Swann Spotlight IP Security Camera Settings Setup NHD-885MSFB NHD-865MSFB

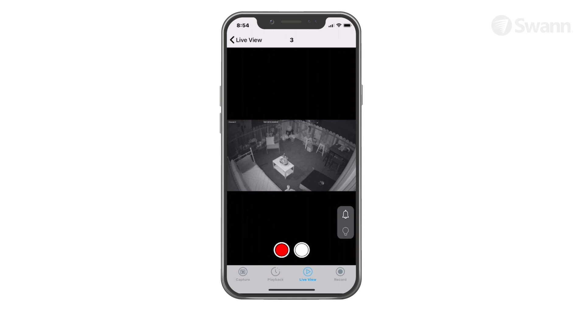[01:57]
Then navigate to the channel's live view and tap on the light bulb to activate or deactivate the spotlight and the bell to activate or deactivate the siren.